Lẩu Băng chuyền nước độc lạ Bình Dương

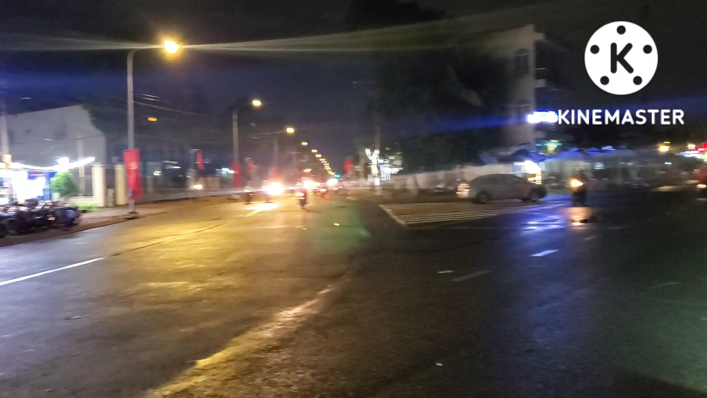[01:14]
Đó, bên kia thẳng về đó là phố đi bộ quý vị.
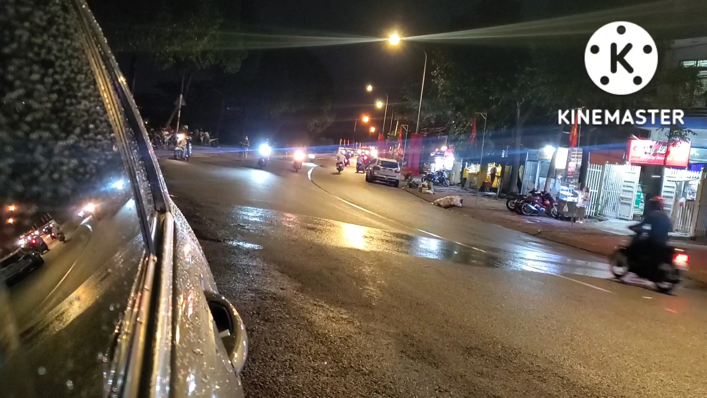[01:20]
Và đi ngược lại là ở đây là phố đi xe. Thế vậy chứ đây là con đường view đẹp nhất Bình Dương nha quý vị. Đó là con đường ẩm thực có view đẹp nhất Bình Dương.
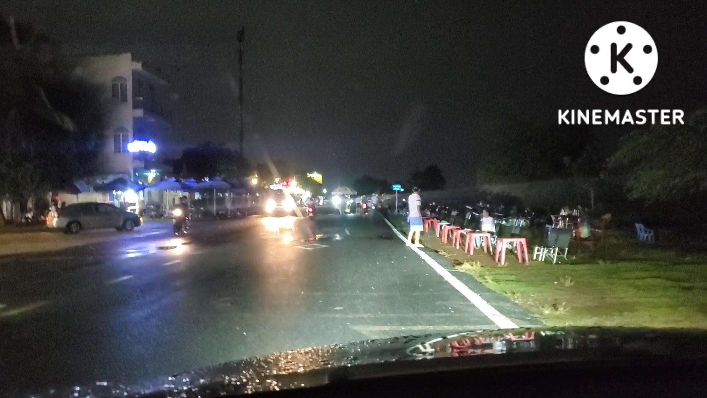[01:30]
Phố đi bộ có sông, có ẩm thực, nhưng mà phải là đi bộ. Còn đây là vừa đi xe được, vừa có ẩm thực.
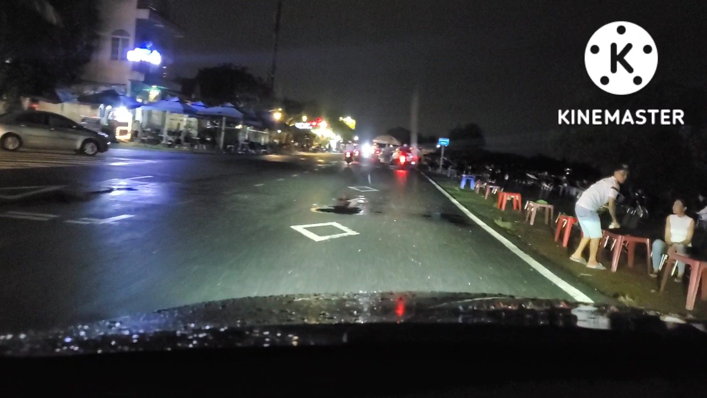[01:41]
Bên tay phải mình là bờ sông, đúng không? Bên tay trái là phố ẩm thực, tạm gọi là phố ẩm thực view đẹp nha, và tạm gọi phố ẩm thực
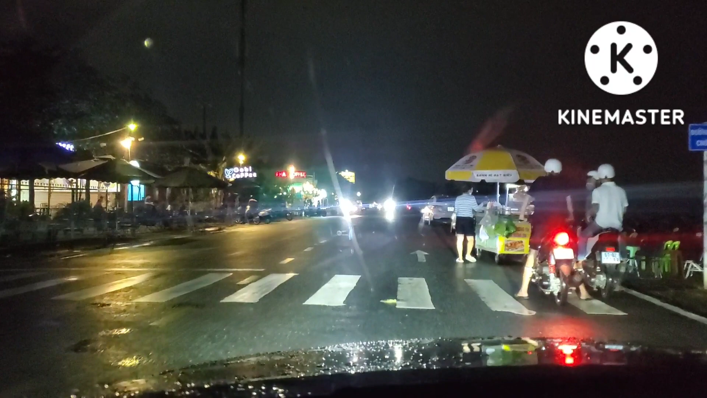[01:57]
chạy xe được chứ không phải là phố đi bộ.